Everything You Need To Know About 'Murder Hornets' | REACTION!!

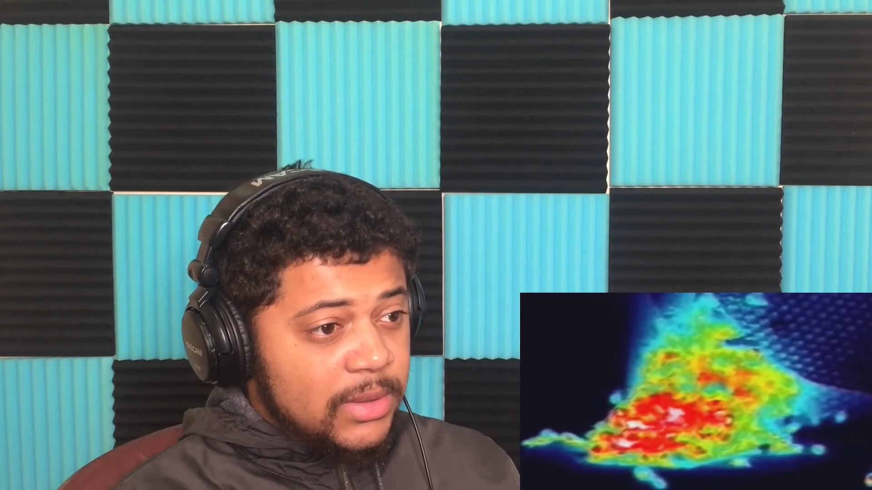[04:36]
which raises the ball's temperature to over 115 degrees, which the bees survive, but the hornet can't. Looks like they cooked the hornet.